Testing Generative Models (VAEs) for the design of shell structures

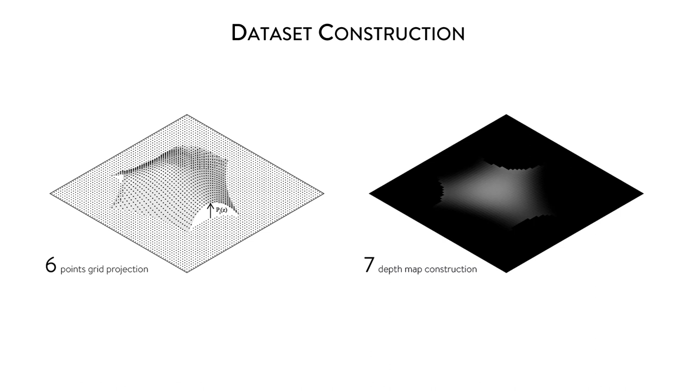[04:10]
On the left, a uniform square grid of 64 by 64 points is projected onto the 3D model, and the height of the projected points is collected. These values are then used to generate an image representing a depth map, which is shown on the right.
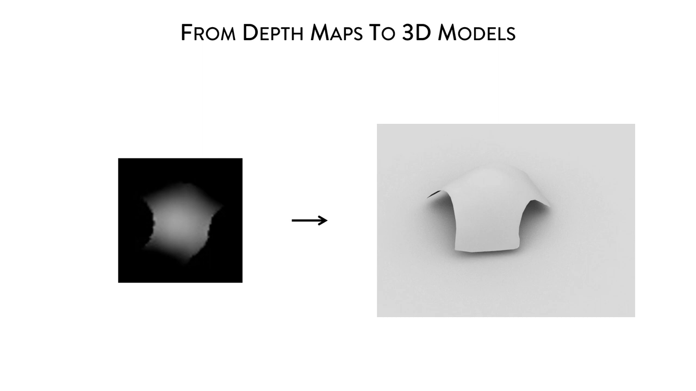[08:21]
In this slide, I want to show you that depth maps retain all the information necessary to construct a 3D model, and that the conversion can be performed easily within any commercial CAD software. In conclusion, this preliminary test aims to illustrate how AI models can be implemented in computational structural design.